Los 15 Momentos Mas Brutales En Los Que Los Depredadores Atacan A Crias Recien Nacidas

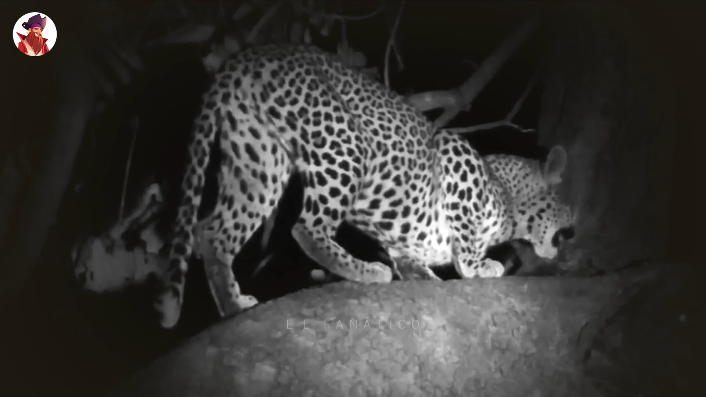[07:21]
Los entusiastas de la fauna salvaje en la reserva de caza de Mashatu, en Botsuana, descubrieron a esta hembra de leopardo que, al parecer, acababa de matar a uno de los muchos cientos de gallinas de Guinea con casco de la reserva. Parece que es algo difícil de comer, pero seguro que el leopardo se dará cuenta. Este joven leopardo juega con una gallina de Guinea que acaba de capturar.
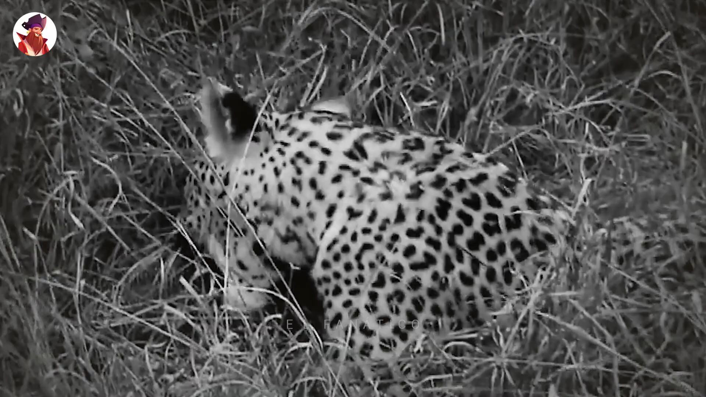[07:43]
Los leopardos más jóvenes tienen la costumbre de hacer esto, porque aún no tienen experiencia en el arte de cazar y matar a su presa inmediatamente. Al final, el leopardo va al grano y se come el ave.
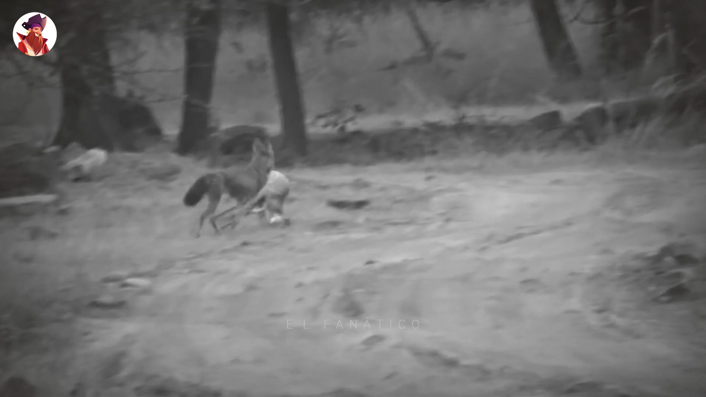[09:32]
Todos los ciervos huyeron para ponerse a salvo,
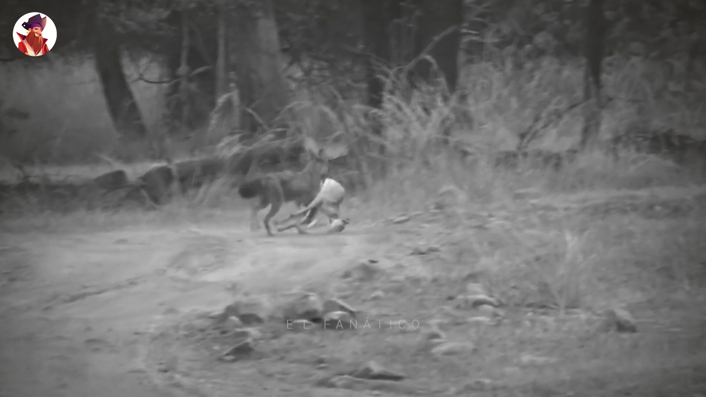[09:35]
pero esta hembra solitaria de dolly rastreó un cervatillo y lo mató. Se ve a la dolly llevando al cervatillo fallecido a un lugar más seguro.
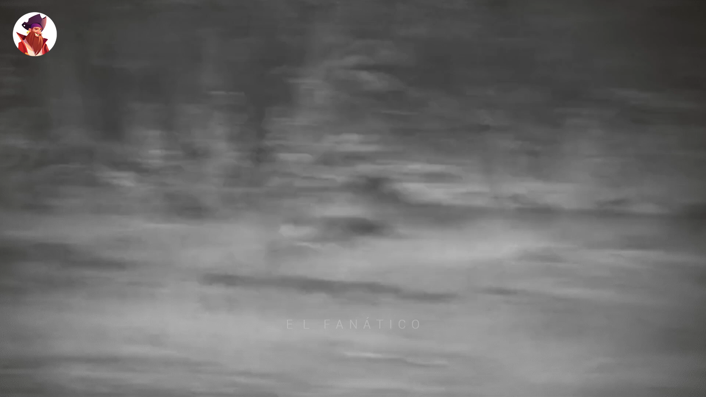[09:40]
Estos dollys han capturado un ciervo zámbar y lo están destripando. La manada es grande, así que no tardan en devorar al animal muerto.
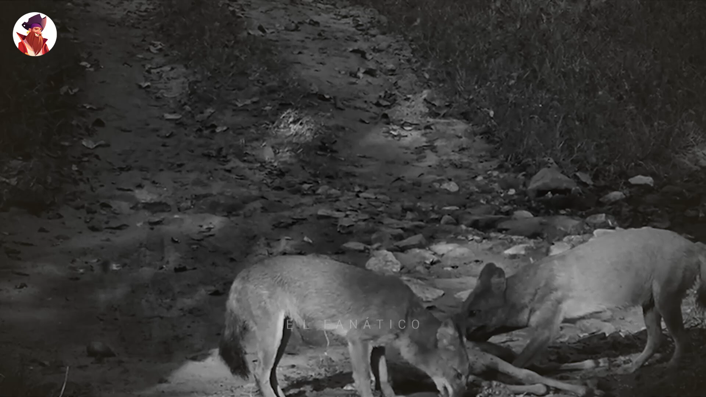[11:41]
Esta cría fue arrebatada a su madre por una manada de dolis y no tenía ninguna posibilidad de sobrevivir contra una máquina de matar tan bien engrasada.
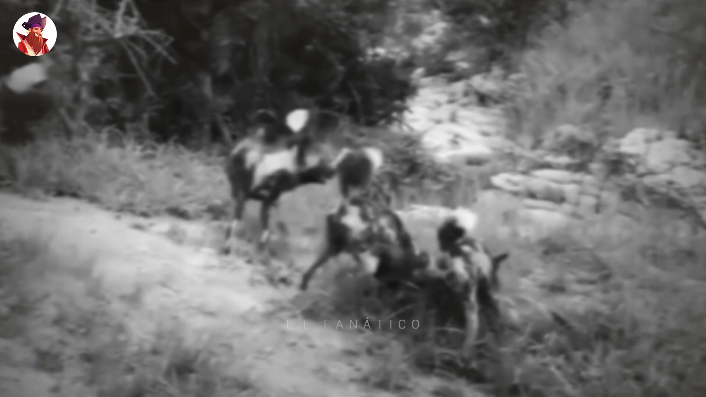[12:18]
El lema de los perros salvajes es sin piedad, sin compasión.